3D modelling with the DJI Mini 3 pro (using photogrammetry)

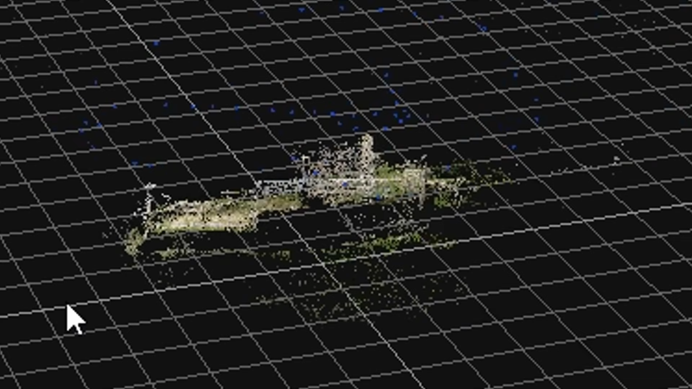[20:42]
But it gives you, it may not really show in the video with the YouTube compression, but if I de-zoom, you could see that the shape of the castle is mostly there, which is a good sign. Of course, some parts, for example, in this region, as you could see, these are the photos. These are the camera positions in blue. So if you double click on them, it shows you the initial picture and you could see that here, this whole wall has a huge hole in it. And this is because there are no cameras here. I do have the photos. I just didn't include them in this data set. So this part is going to be pretty bad.
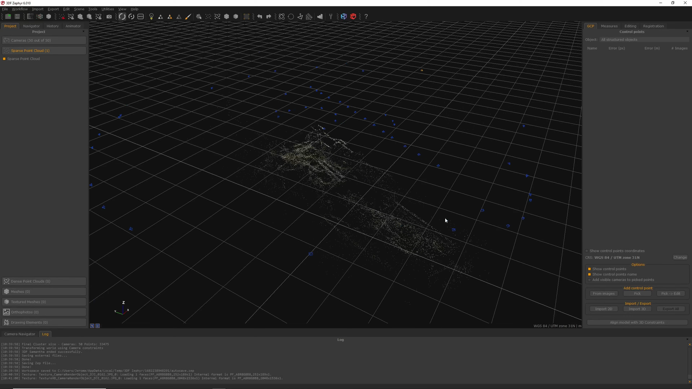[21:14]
The rest seems to be okay. We see that we don't have any resolution here either because it was just a top down photos.
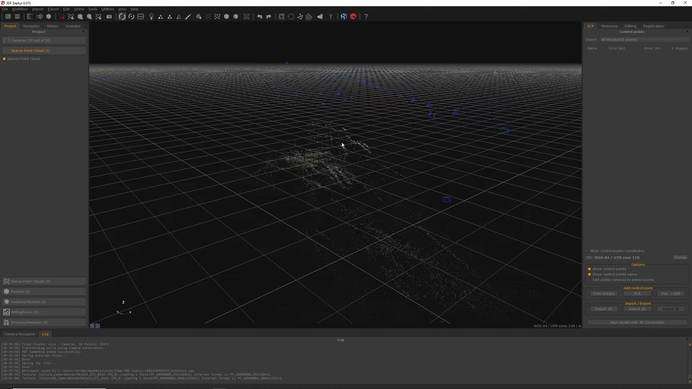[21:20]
But the photos that we took later on with a 45 degree angle are not included. But this is going to be good enough for now. So the next step is going to be to generate the dense point cloud.
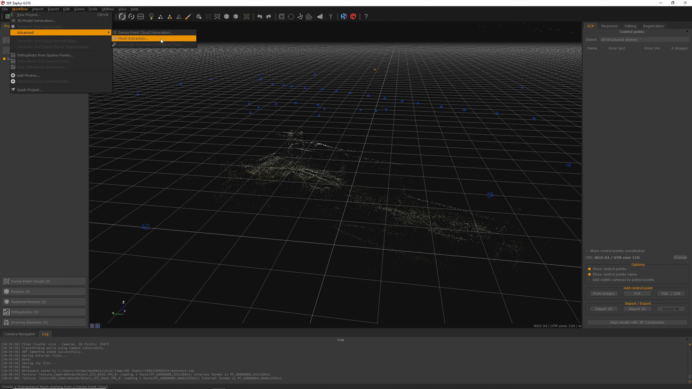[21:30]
This basically uses the cameras and the already found points to try to interpolate and find what lies in between those points.
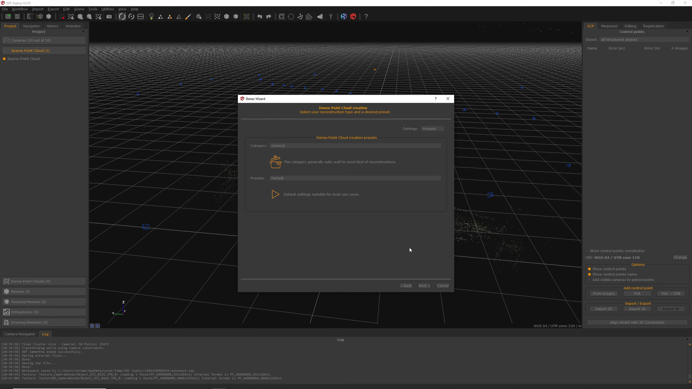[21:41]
So it's going to densify the point cloud and create many, many, many more points that we are then going to be able to use to create a mesh. And here we are. The dense cloud has been successfully created.
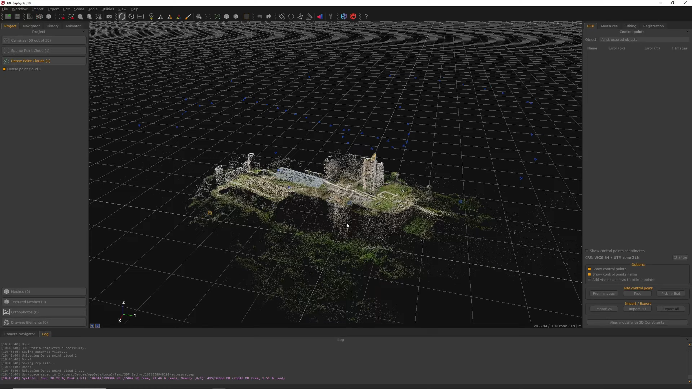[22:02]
And as you can see now, the shape of the castle really starts to come to life. Especially if I de-zoom, it's easier to see because the points are bigger.
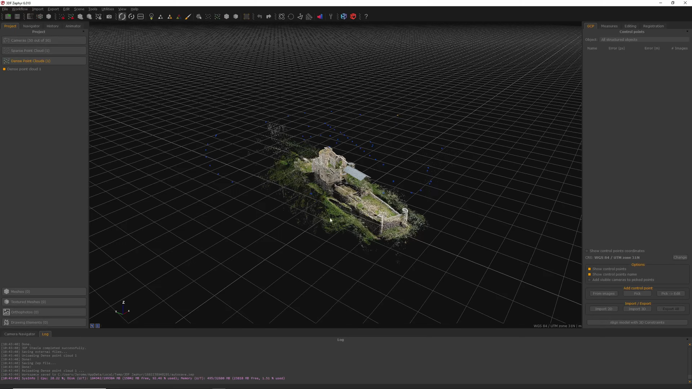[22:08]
So like I said, the holes are still present.
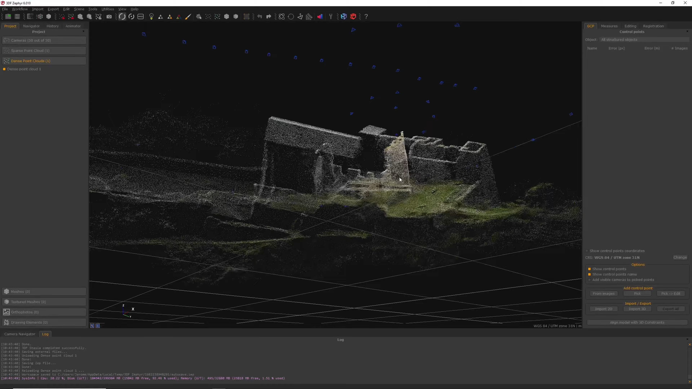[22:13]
I mean, it didn't create everything out of nothing, but roughly the shape is there. And this is quite satisfactory, I would say, given the limited amount of pictures that we have. So we're going to go ahead and launch
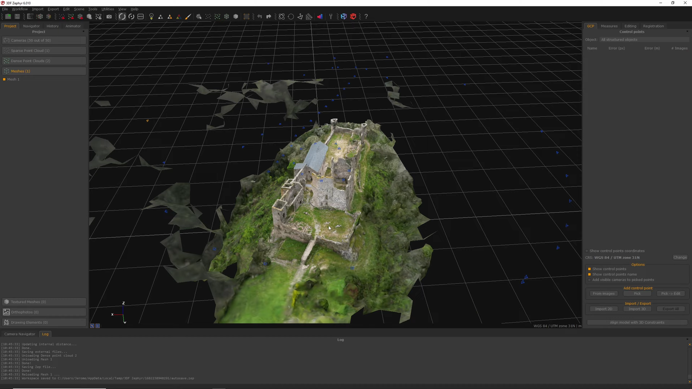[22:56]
But here, obviously, the quality is not going to be as good. We can switch to the wireframe view.
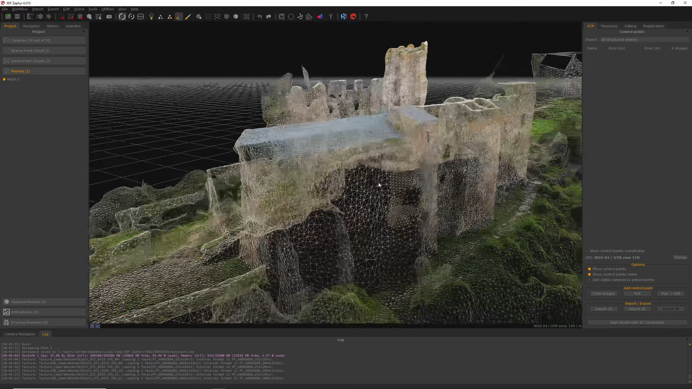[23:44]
You have fewer points and the shape also is mostly straight, but not quite as good as the real thing.
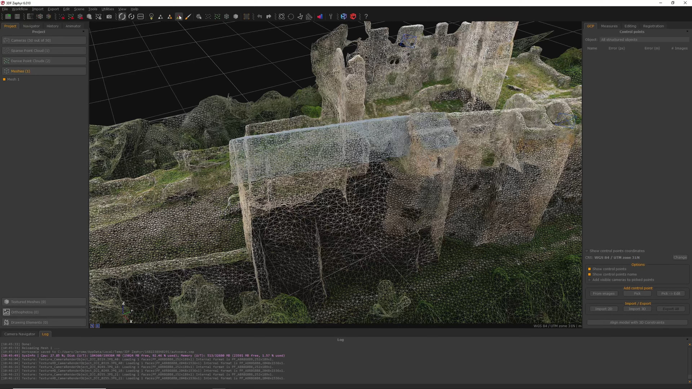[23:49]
Here as well, we can see that we didn't have any photo in the data set from that point,
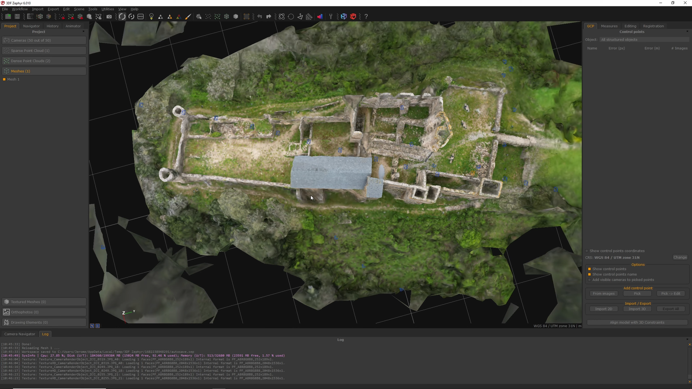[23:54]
as you can see.
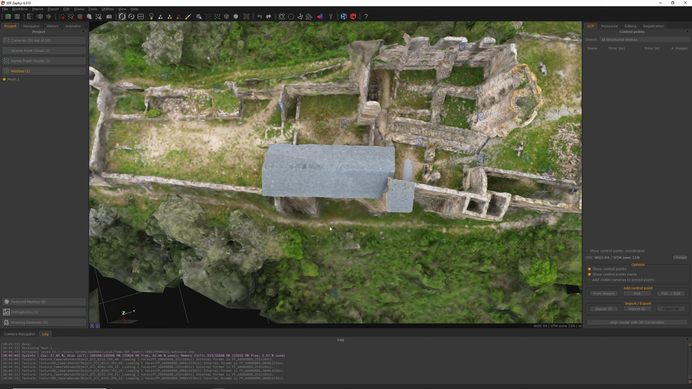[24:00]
And so it did manage to resolve the fact that this is a wall that is 90 degree with this one. But on that side, it doesn't have the information because it never appeared in the data set that I used here. Be mindful of that because you're going to have some surprises. And the last step after the mesh creation is going to be the texture generation.
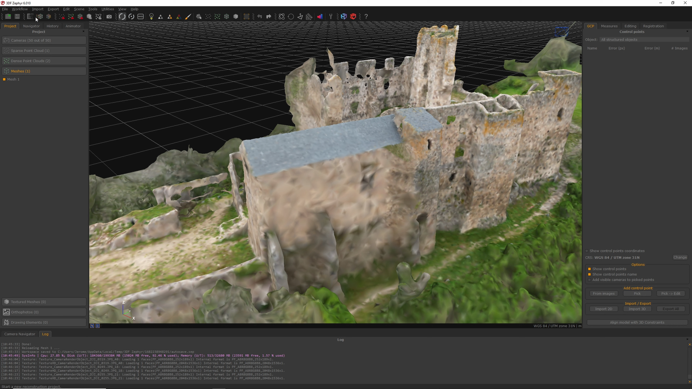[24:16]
Same process, just keep everything default. It usually works relatively well. Let it think for a little while and I'll come back when it's done.
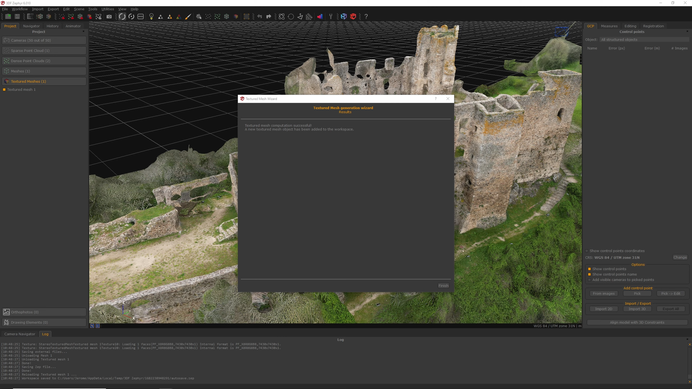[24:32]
And here we are with the final textured mesh. So as you can see, there are a little bit of blubs here and there.
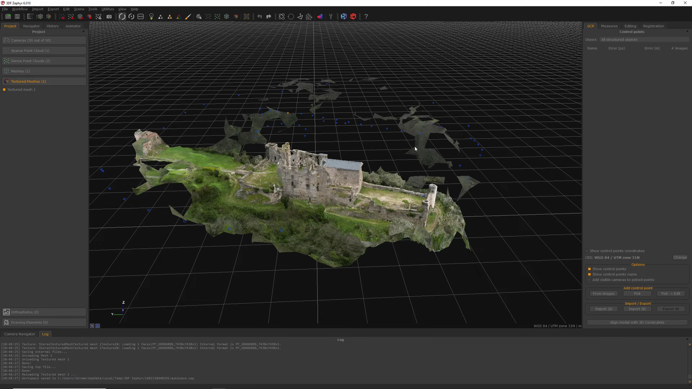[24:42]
This is because it managed to correlate some parts of the picture here, but it's actually the background. It's the other valley.
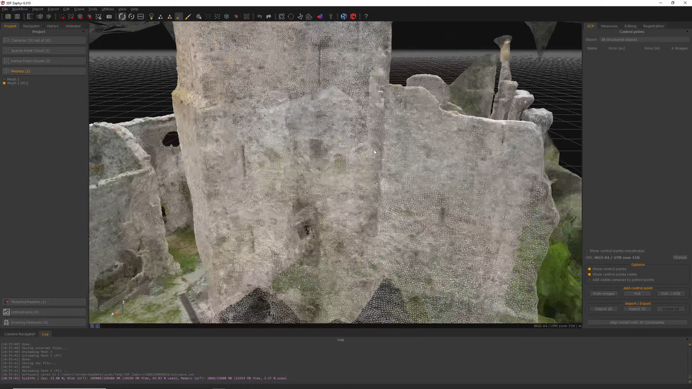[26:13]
and I am actually right now in wireframe mode. And if I just zoom in, you can start seeing the little triangles that comprise the mesh.
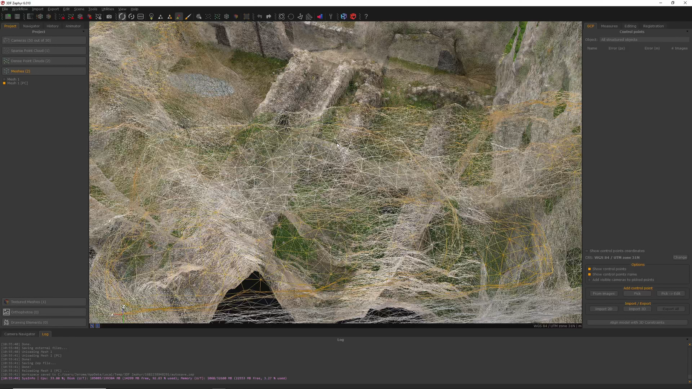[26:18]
But if I de-zoom, you could see that the mesh is actually much, much, much denser than what we have before. And this is basically what we wanted to do. Now, if I try to compare, this is the mesh before.
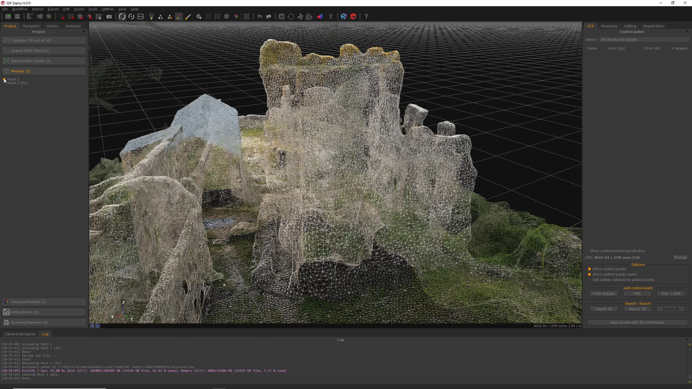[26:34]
This is the mesh after. Now, the problem of this is that because it created so many more points,
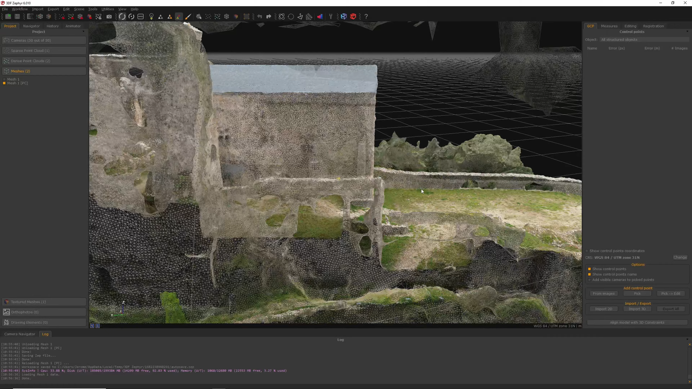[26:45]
it's going to be much heavier on your computer and much more complicated to deal with the model.
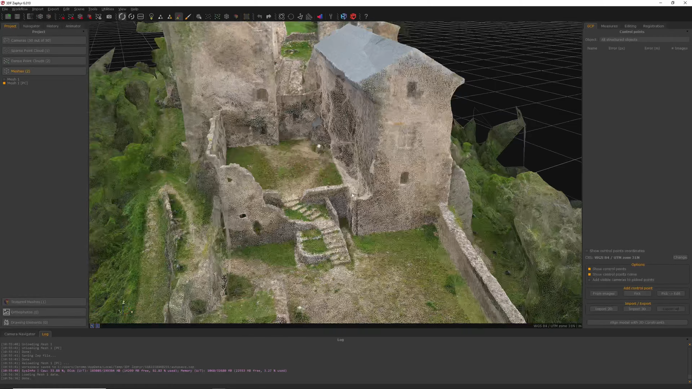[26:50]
But it usually resolves little details much better. For example, let's just focus on these stairs right now.